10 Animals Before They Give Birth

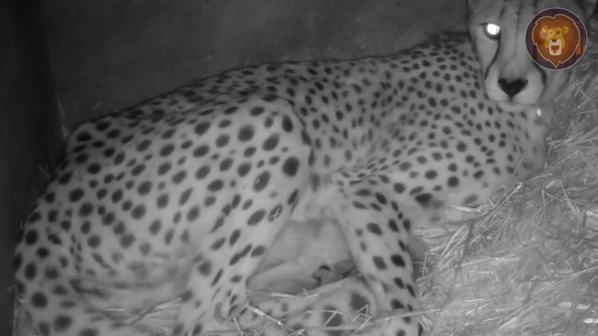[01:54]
Pippa, the mother cheetah, showed incredible strength and maternal instincts during the birth. However, the cubs, four male and one female, were named Vegas, Valiant, Valko, Viking, and Valora.
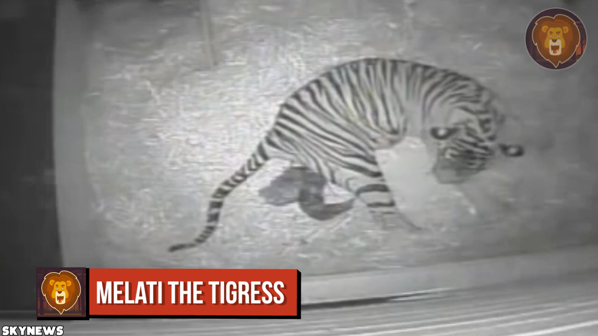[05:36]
A rare Sumatran tiger cub was born in the London Zoo. This is the first tiger cub born at the zoo in the last 17 years.
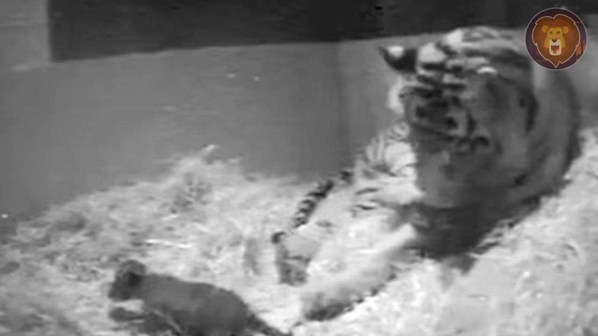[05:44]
Malati's pregnancy was kept secret, and zookeepers were closely monitoring her through hidden cameras to ensure she wasn't disturbed during the gestation period.
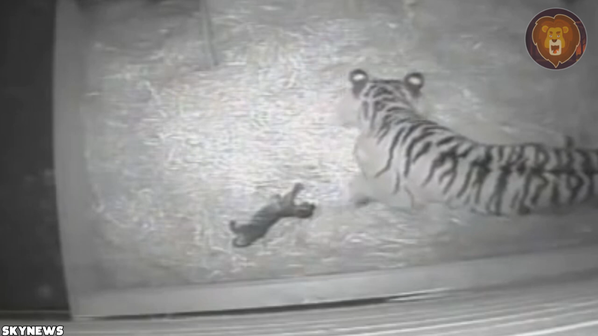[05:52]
Malati gave birth after just six minutes of labor, and the cub came out perfectly healthy. Her maternal instincts immediately kicked in after birth, as she licked the cub all over. It quickly started wriggling around, showing signs of good health. The baby's sex is not yet determined, as they want to give them enough time to bond. It will be several weeks before Malati feels comfortable letting your cub roam outside on its own.